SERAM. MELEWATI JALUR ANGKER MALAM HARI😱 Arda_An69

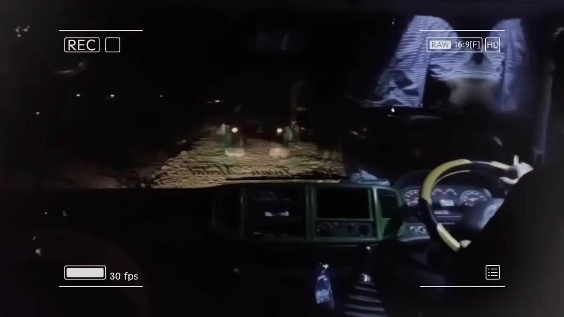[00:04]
Seriusan? Oh, di sini ada bunga kuburan?
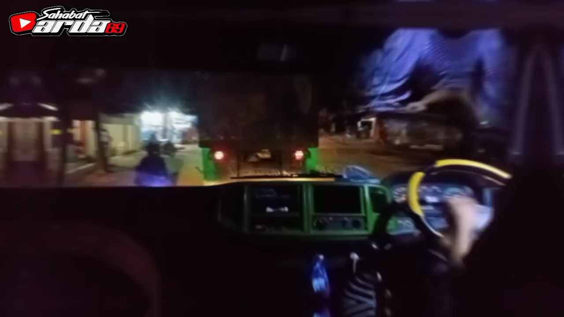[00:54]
Kita nih macet dari tadi ini, bro. Berapa lama di sini?
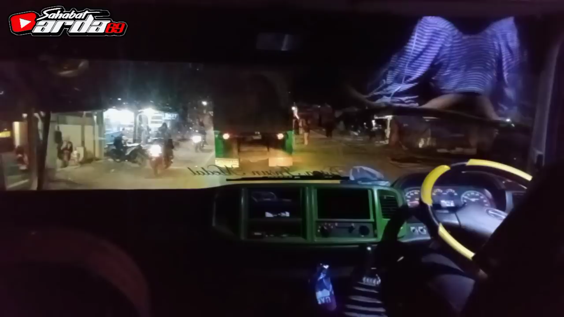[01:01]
Sekitar 1 jam lebih. Apa sih? Perbaikan jalan ini, bro. Capek banget saya nyampe kan. Pegel. Gak tahu sih ini berapa jauh macetnya.
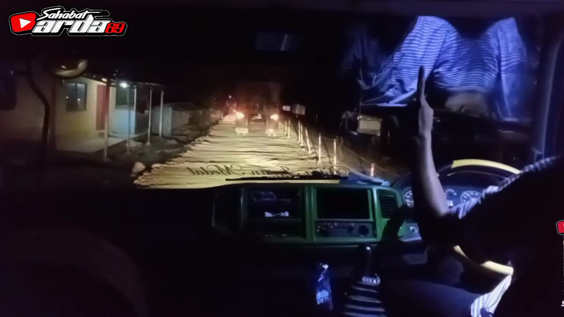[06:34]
Oke. Dilebarin, berarti bener dilebarin jalan ini bro. Tadinya ini kan cor-coran kecil bro.
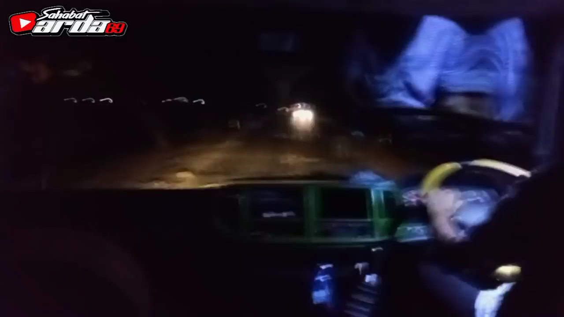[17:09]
terutama menggunakan lampu sen. Nah, mobil depan tuh lihat sen konvoy, ada mobil nggak nyalip tapi ngesen kanan, terus tiba-tiba ngesen kiri. Ini kayak saya sekarang ini ngesen kiri itu, kalau sen kiri artinya jalan kosong di depan, mobil belakang diperbolehkan untuk mendahului. Bahasanya lama sih bro, durasinya panjangan.
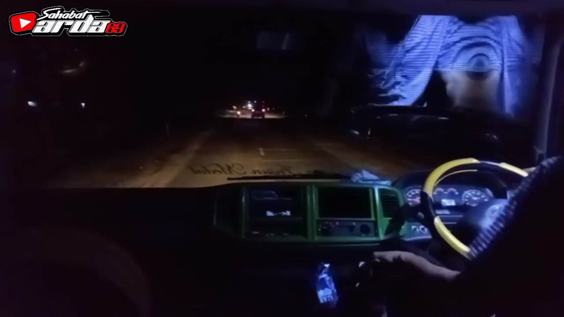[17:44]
Oke, jalan udah mulai lancar guys. Ini udah mau sampai nih bro. Ini dia nih anunya tadi yang dimaksud. Apa sih? Jalan layang. Iya.
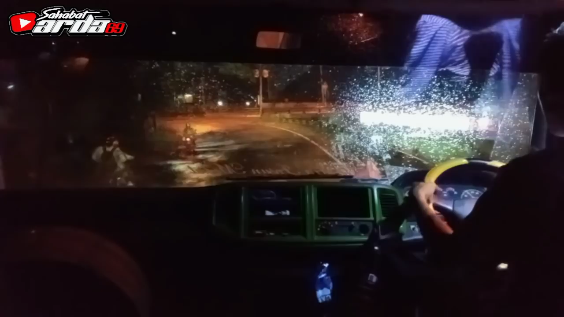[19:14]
jalur kalau ke sana balik lagi kita kalau ke kanan. Nah, ini dia bro. Oh, itu banyak mobil sel. Yang mana kawanku?
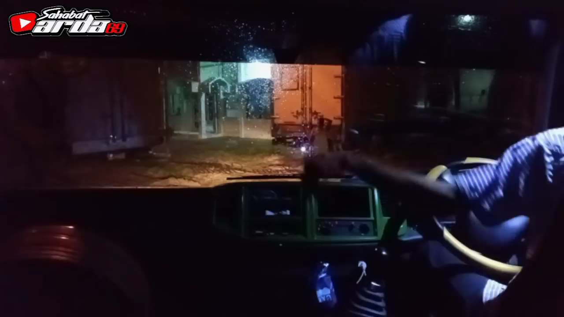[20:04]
Aman. Kita parkir dulu, guys. Kira mundur aja gak sih?
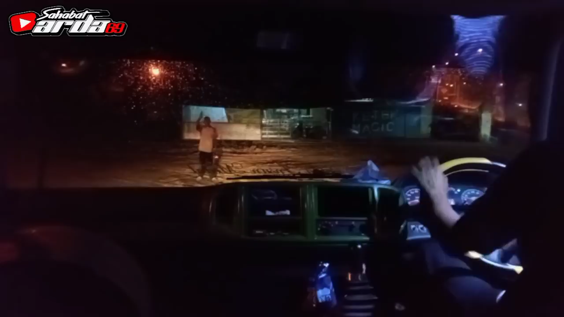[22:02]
Oke guys, kita udah sampai ini.